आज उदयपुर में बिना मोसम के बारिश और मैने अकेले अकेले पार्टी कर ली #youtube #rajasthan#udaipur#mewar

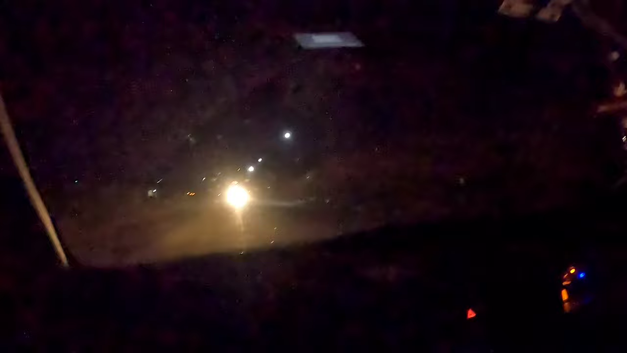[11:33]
रहेंगा जा रहें सेक्टर सेड जा रहें इसक्टर को क्या है। जो अब यह हाई वेव हैं मैं लड़ी माता है। पुरिया का आगे जा कि सुष्णर के सुष्णर करते हैं।